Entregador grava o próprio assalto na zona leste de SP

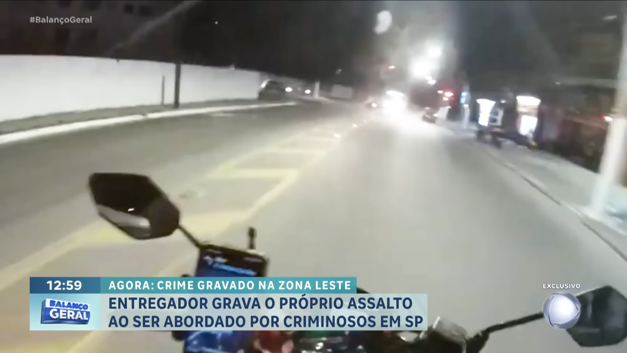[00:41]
Ó, o farol está fechado, ele para. Ficou verde, ele vai. Nessa rua menos movimentada, é onde os bandidos vão dar o bote. Olha o que vai acontecer aí.